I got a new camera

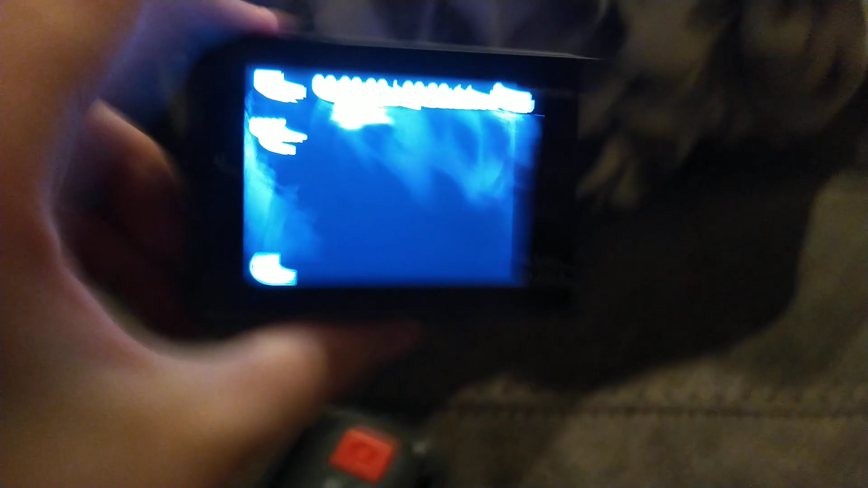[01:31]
I can record whatever I want to at this point